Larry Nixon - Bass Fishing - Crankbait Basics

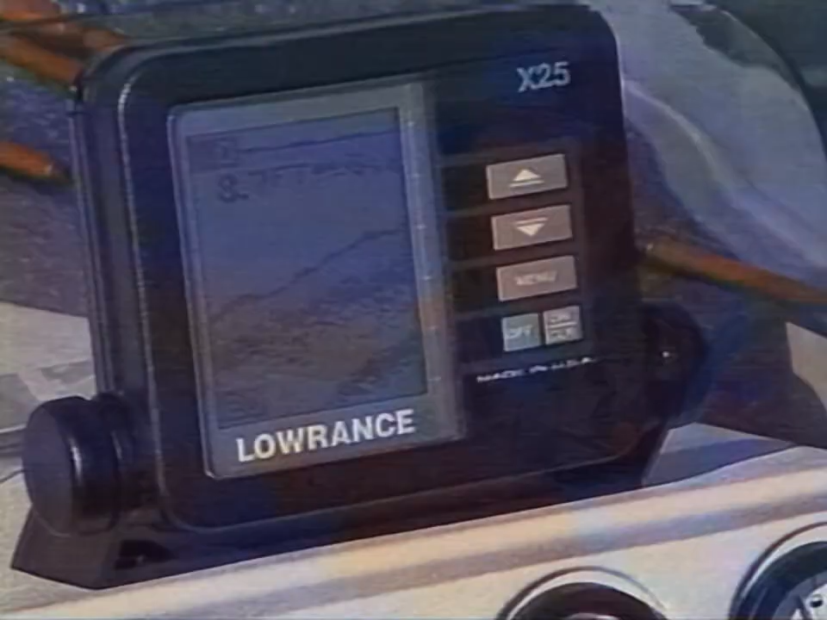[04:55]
See right there? Look, watch this.
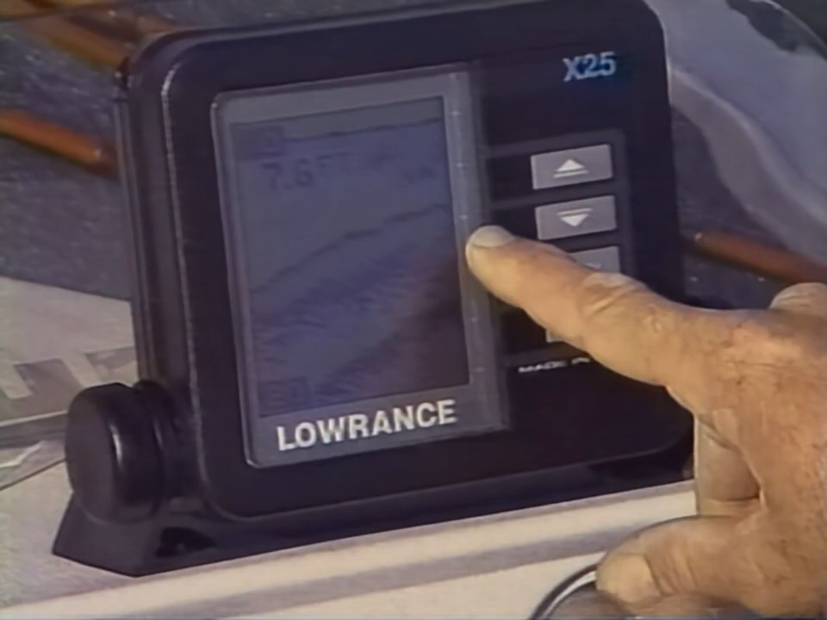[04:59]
See right there where that gets kind of rugged? It's not real visible.
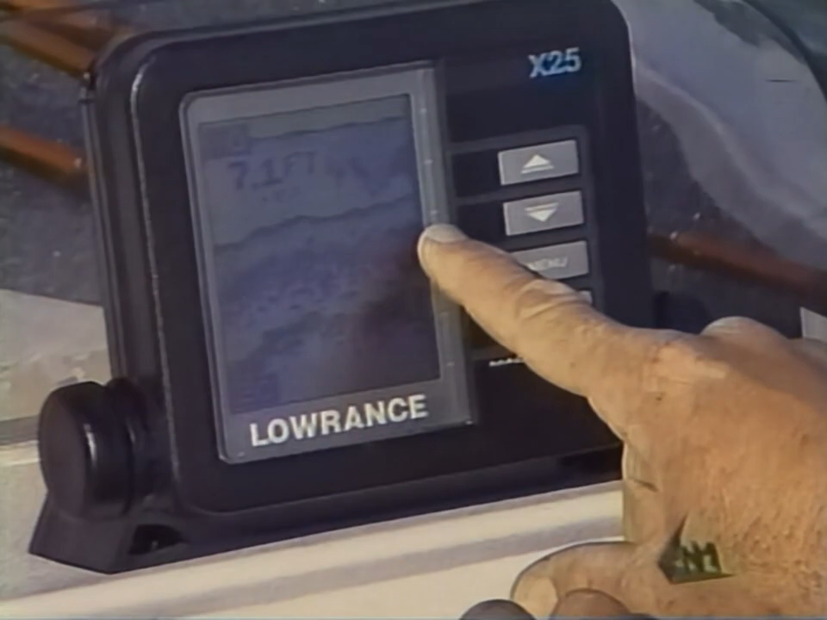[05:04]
There's just there. Now, right there. See that little rugged place right there? Now, that's a key spot right there.
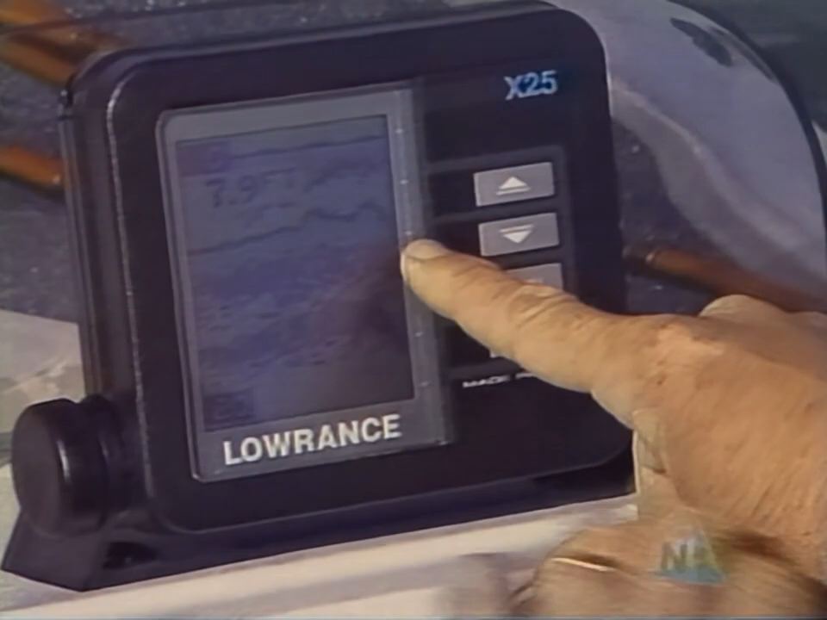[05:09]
Now, watch that thing drop off.